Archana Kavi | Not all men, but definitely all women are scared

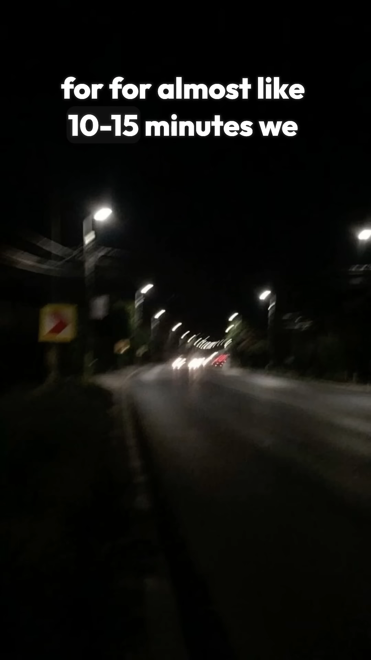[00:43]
like 10-15 minutes we were traveling in unfamiliar route for both of us okay and me coming from Delhi